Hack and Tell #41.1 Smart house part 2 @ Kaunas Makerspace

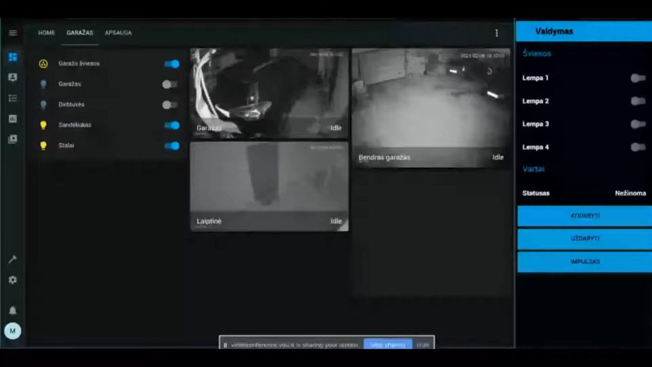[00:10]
Praeitą kartą pasakojau, rodžiau skaidrės apie pratingą namą savo plokštę. Tai dabar aš tą pratingą namą plokštę biški patobulinau ir noriu parodyti tiesiog, pademonstruot gal, kas pasikeitė.
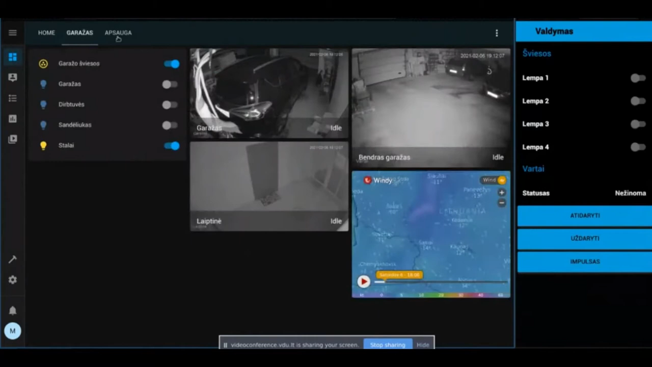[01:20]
Dar ką patiko padaryti, tai integruoti signalizaciją. Nu, mėnaudoju paradox signalizaciją ir dabar aš galiu iš to paties Home Assistant'o ją įjungti ir išjungti.